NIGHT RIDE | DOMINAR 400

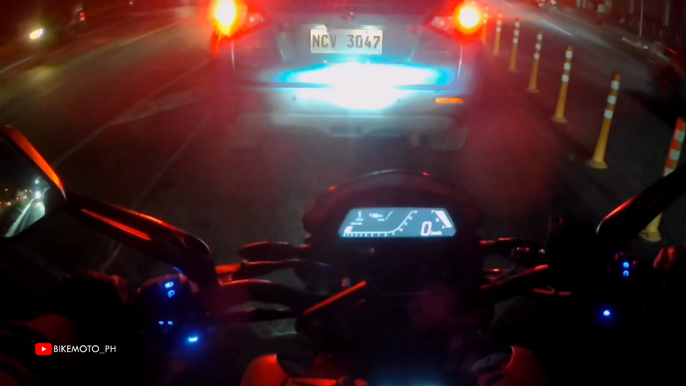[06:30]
yun guys minsan na hirap kulihin ng neutral ni Dominic kailangan akong pumunta muna ng second gear tapos pipitigin ko ng kalahati mas mabibilis kasing ano tumapak ng para baba kaya siya sikwatin siya pataas ang hirap niya tancha yung pag sisikwatin mo ng kalahati pata sa taas